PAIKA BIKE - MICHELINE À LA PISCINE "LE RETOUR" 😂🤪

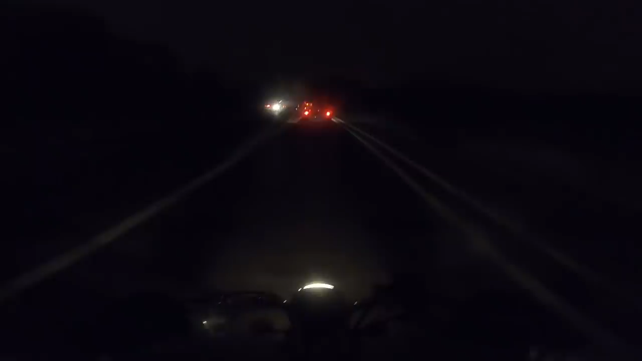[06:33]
Ah, je vais être trempé. Ah, ben c'est bon, je suis mort. Et si la GoPro elle marche encore après ce que je vais me prendre, c'est un miracle. Les gouttes elles sont énormes. Les gouttes elles sont plus grosses que le cul de Malco, la vie de Tata Sylvie là. Oh là là, mais gros, je suis dans une tornade là, c'est pas possible. Oh Micheline, me lâche pas hein. Parce que la tornade elle va pas me faire du bien, moi je te le dis hein. Hey, Mougli, hey, je te déteste.
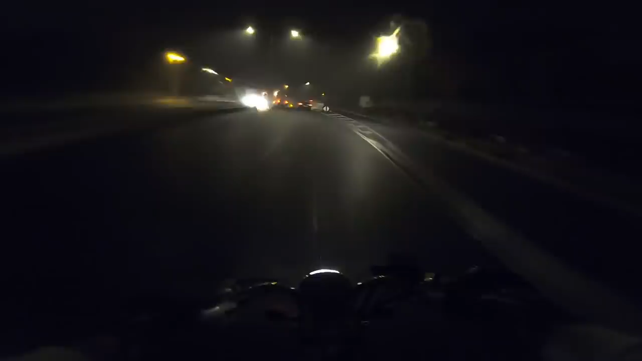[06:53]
La vie, je te déteste. Ouais, t'inquiète, tu vas arriver avant la pluie, nanani. Oh là là, oh là là là là là là. Oh là là, frère.
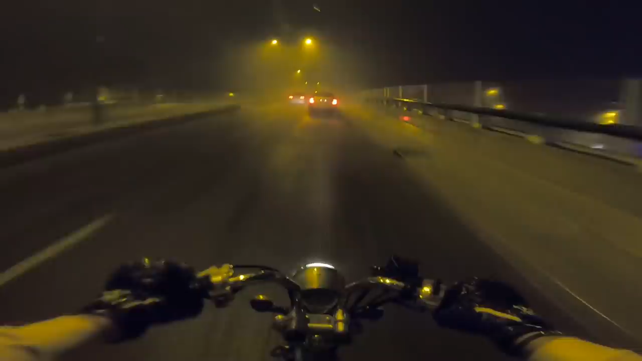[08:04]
Oh là là, je me fais fouetter, frère. Ouh. Oh, je me fais fouetter. Oh là là là là là là. Oh non. Non, non, commence pas à me faire des bails chelous, toi. Hein. Oh non, elle a pris trop l'eau.
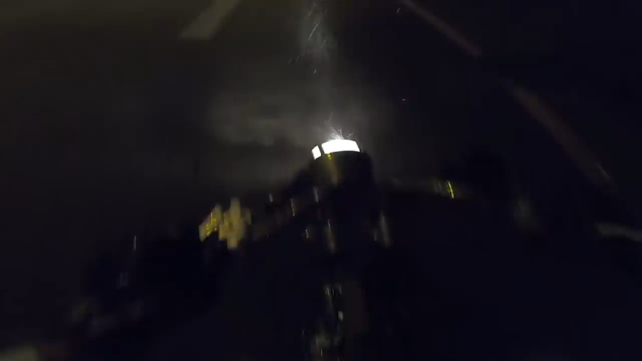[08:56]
Oh, c'est n'importe quoi, frère. Ouais, mais gros, je suis dans l'eau.
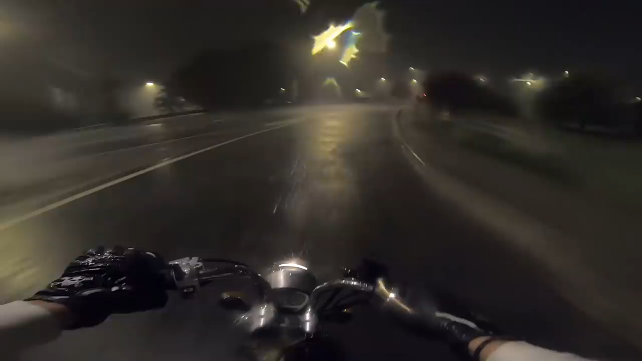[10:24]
C'est une voie d'insertion, hein, ma chérie. Hein.